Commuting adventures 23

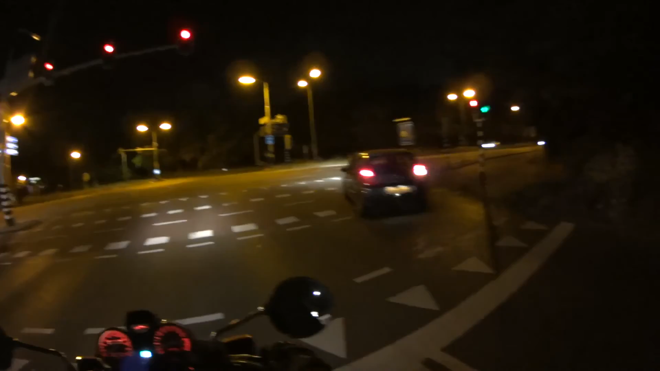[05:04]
Is it gonna turn green? Ever? No, it's fucking not. There's no cars around. Yo, guess what, man? This shit. After that dude's passed. And that dude. I'm not going anywhere. Let's go. No, let's not go. Yeah, you know what?